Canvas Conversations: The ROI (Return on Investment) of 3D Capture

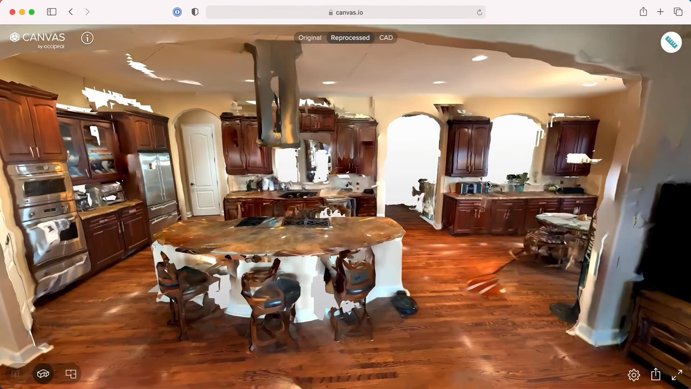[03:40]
And you can share this with anyone using your app or even a web browser.
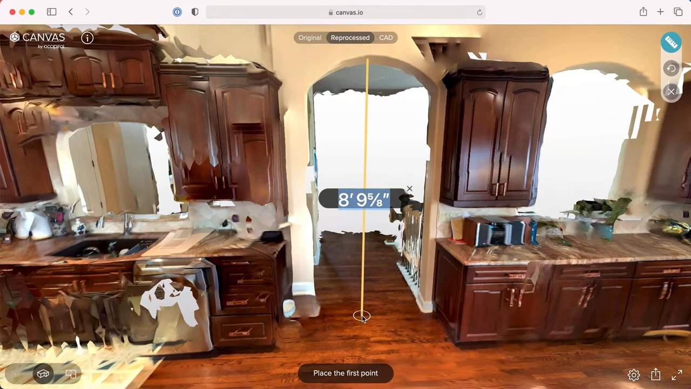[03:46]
So anyone on any device can then move around that space as if they were there.
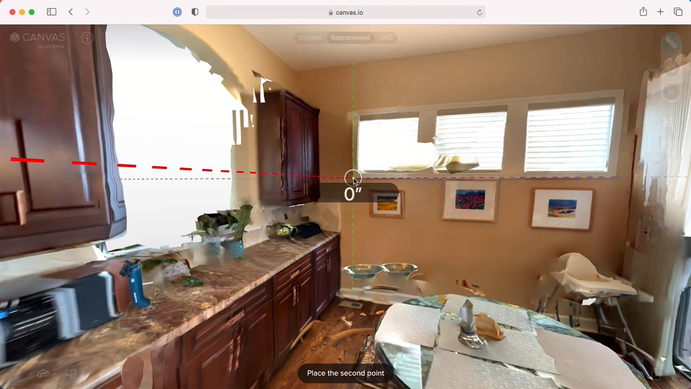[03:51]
So we've heard from customers that it's almost rare that you
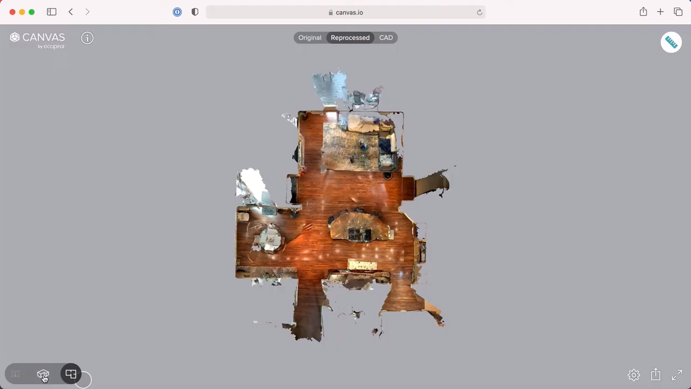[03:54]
leave a job site with every measurement you actually need.
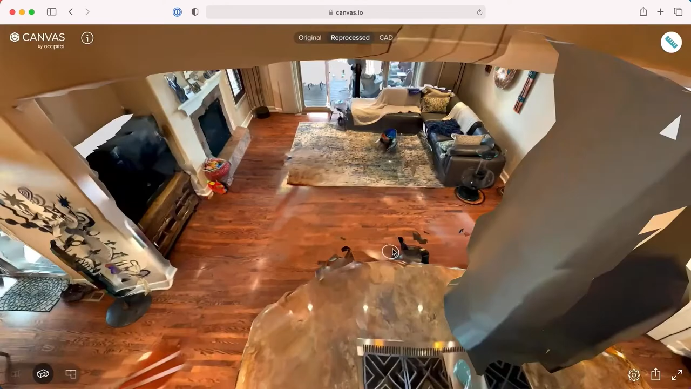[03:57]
There's almost one that you inevitably forget about. This way, you never forget a measurement. You capture every measurement in that space and you can go back and revisit it from anywhere at any time. Once you've done that, our Scan2CAD service is a semi-automated service that takes your scan data and process it into design-ready, editable, professional grade CAD and BIM models. It takes about two business days to convert a space that's under a thousand square feet,